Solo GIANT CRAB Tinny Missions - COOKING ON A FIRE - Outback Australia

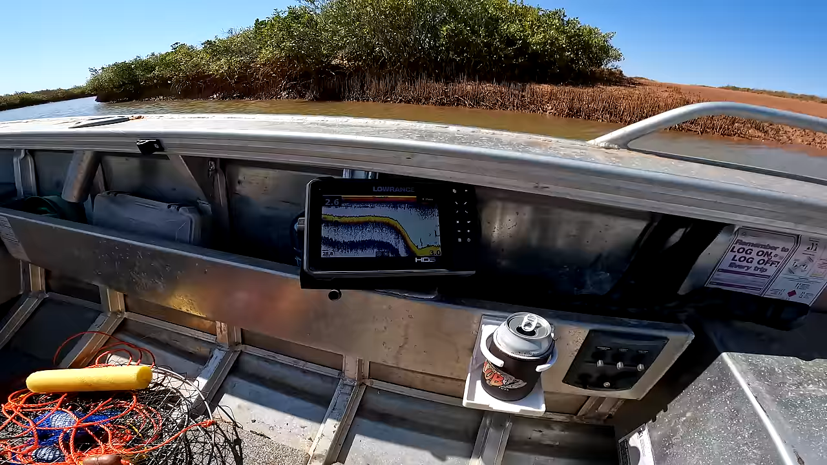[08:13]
I'm not too sure if you guys can see this. Well, you can see this. That was the water level before and then it comes down.
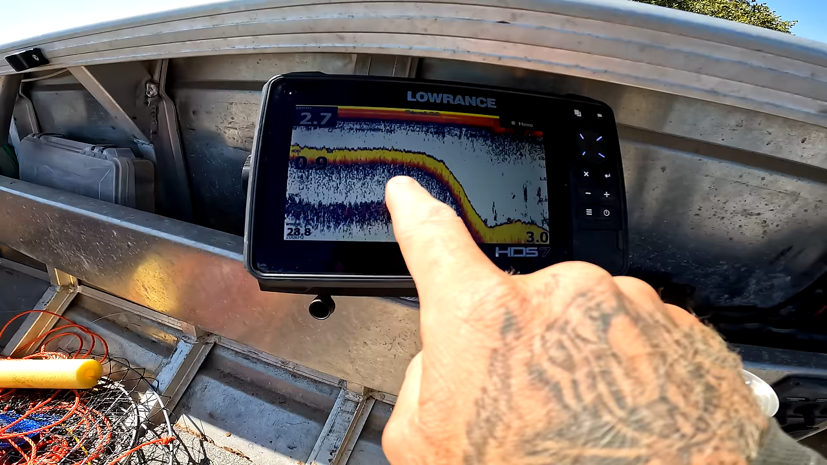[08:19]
So we're sitting in, before we're in 1 meter, that's dropped down to 3 meters, man. Look at this. That's where we're gonna be fishing later. I'm gonna put a live bait right there. Ow!
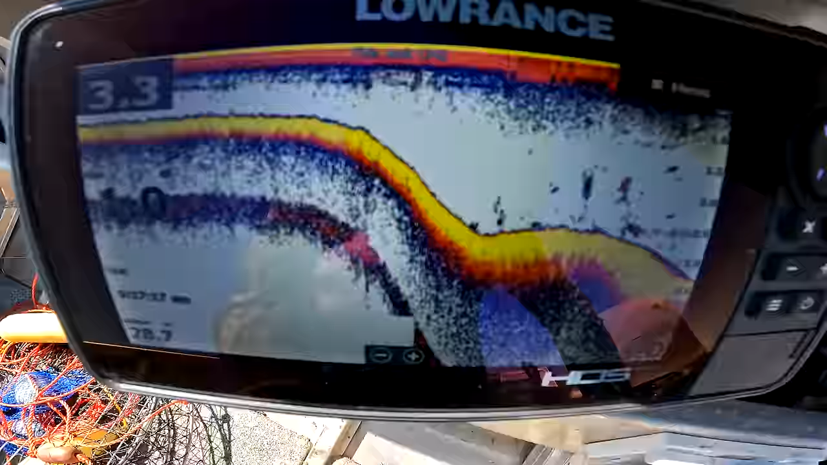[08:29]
This is sick fun, dude. I'm gonna put a pot in the entrance of this creek.